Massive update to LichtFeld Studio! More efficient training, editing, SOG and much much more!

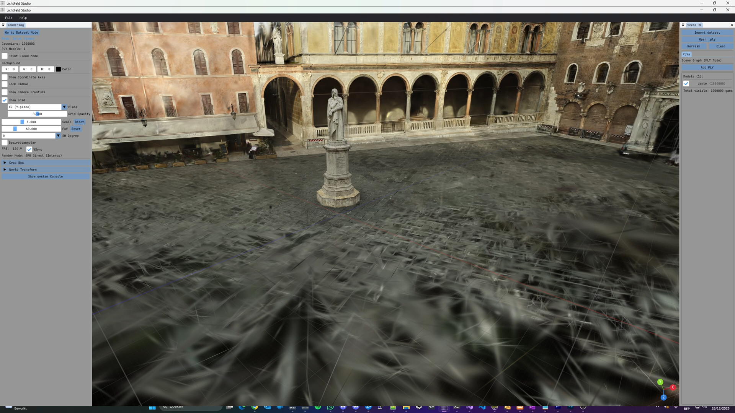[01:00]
Where the previous version looked like a prototype software and was very hard to navigate in, the new version looks modern, polished and clean. The handling and performance of the viewer was greatly improved, and we can now navigate our creations with the same controls as in other 3D and Gaussian Splatting software. And if you don't like how the controls are, then the next feature is for you. The ability to customize the look and feel and the keyboard bindings and mouse behavior.
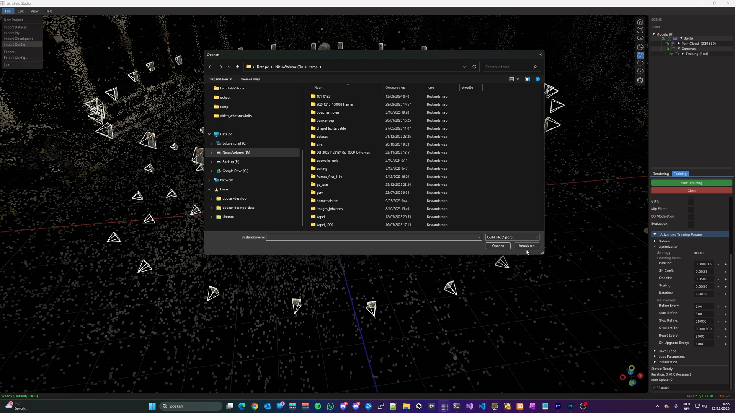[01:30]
For the interface, the software now has themes that can be customized. By default, there are two themes, a black one and a white one.
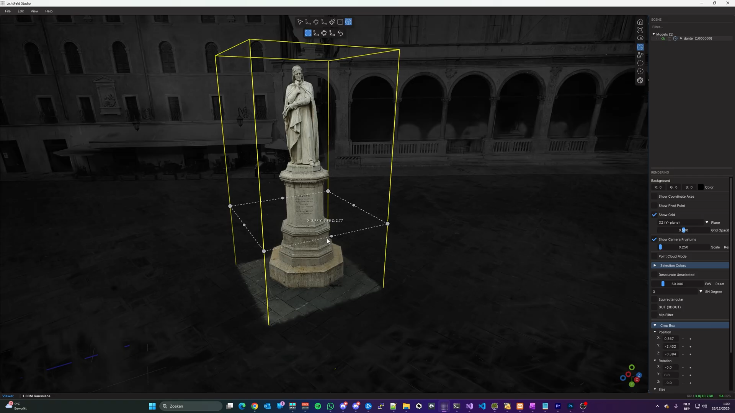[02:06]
You can move, rotate, and scale Splats, drop them to have only your subject,
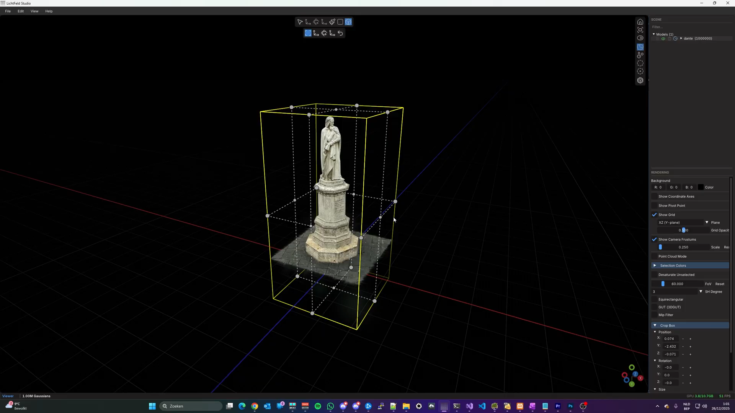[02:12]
but also some more advanced features, like brush selection, rectangle, lasso, and polygon. And with all of these tools, you can make the selection, add selections,
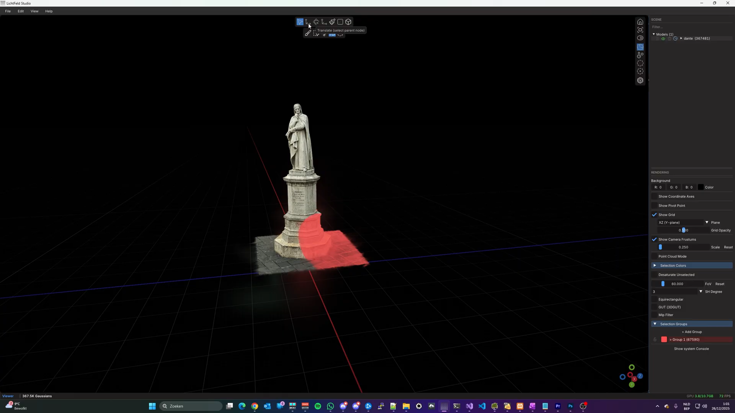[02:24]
remove selections, and even create groups of selections. For more advanced selection, there are also two additional modes, orthographic view and depth view. In orthographic view, your Splat will be viewed without depth deformations.
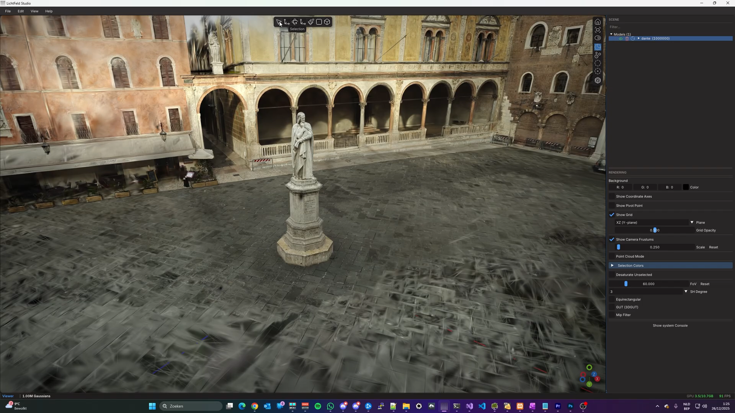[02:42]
And with depth editing, you can select Splats that are only a certain distance away from your current view, which is a great way to delete floaters.
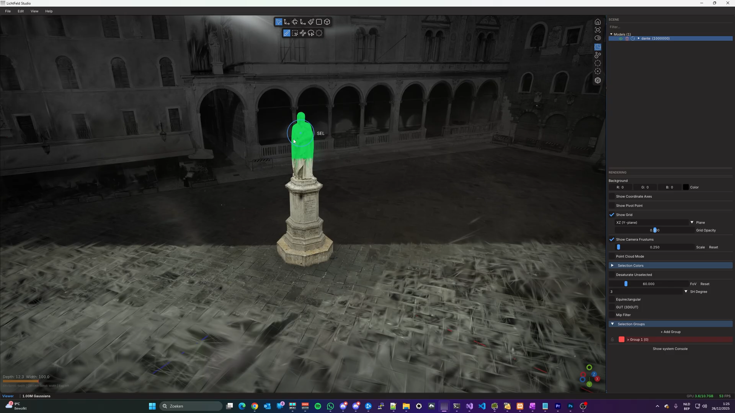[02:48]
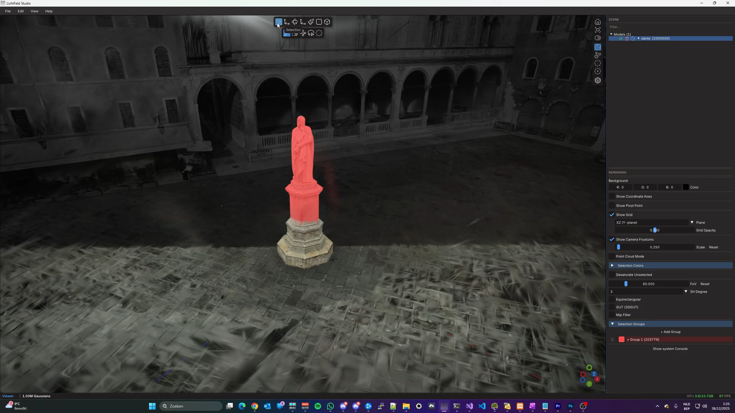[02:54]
These selections are of course mainly used to clean up the Splats that have been trained. But you can also get creative and start copying
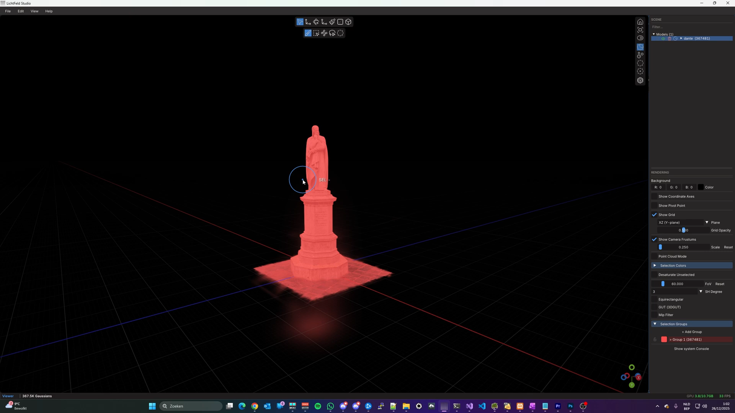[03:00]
your selections or make entire duplicates of your Splats.
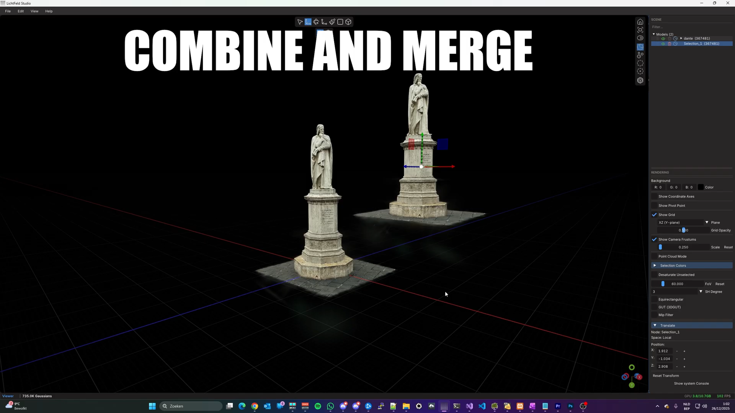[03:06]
You can even bring in multiple Splats in any of the popular formats and combine them in the scene to
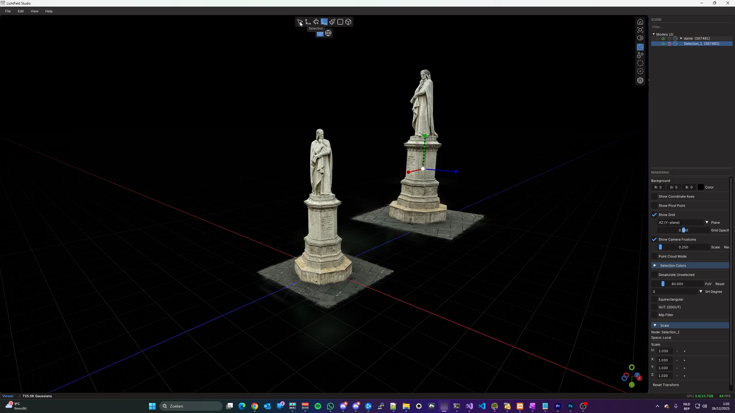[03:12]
create new compositions and save those as an entirely new Splat. Which transitions nicely in the next topic, exporting your Splat.
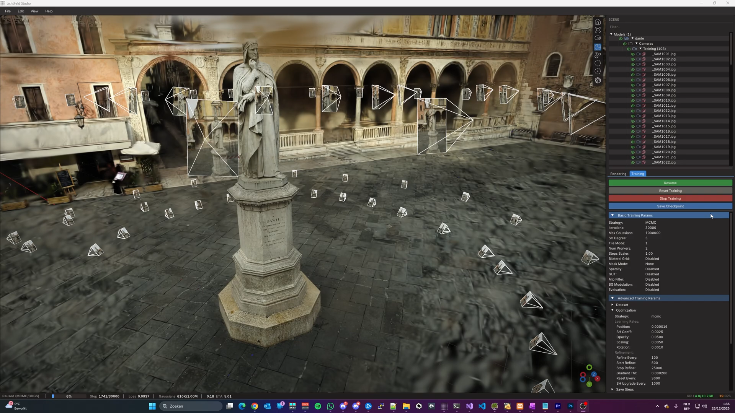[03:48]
Checkpoints allow you to stop your training, save the training state, and resume that training on a later moment.
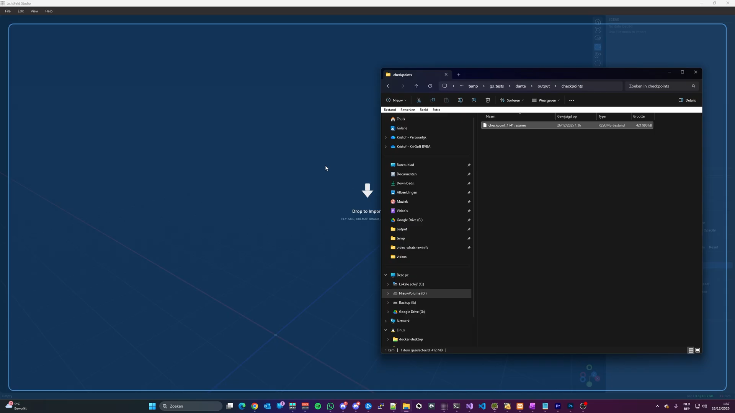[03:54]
These checkpoints are also created on regular intervals,
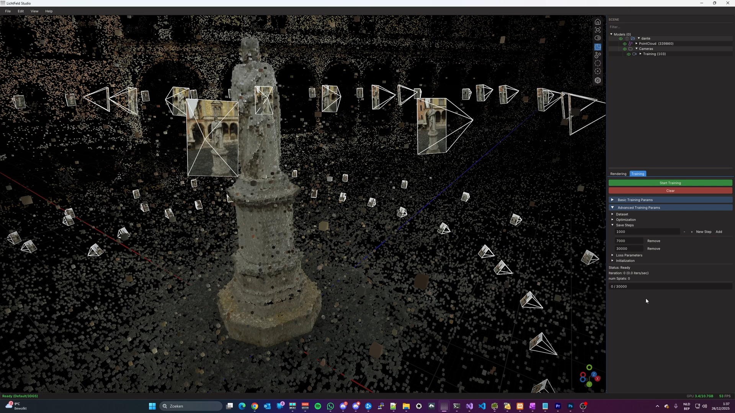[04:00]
so that when training is interrupted, you can resume the training from that checkpoint without losing valuable training time. The image information has been redesigned and now displays all common data directly in the image popup.